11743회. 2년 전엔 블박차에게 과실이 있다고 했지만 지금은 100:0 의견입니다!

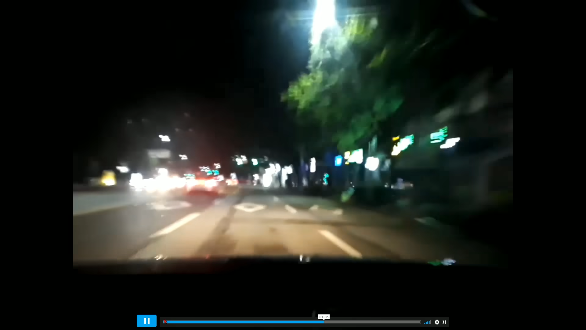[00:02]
가요. 녹색 신호예요. 쭉 갑니다. 하나 3차로, 택시는 1차로. 택시가 2차로쪼로 들어옵니다. 그리고 택시가 가다가 제한속도 60도로예요. 녹색 신호예요. 녹색 신호예요. 브레이크 잡습니다! 다시 보시죠. 택시가 앞에 가던 택시. 1차로 가다가 택시가 2차로 들어옵니다.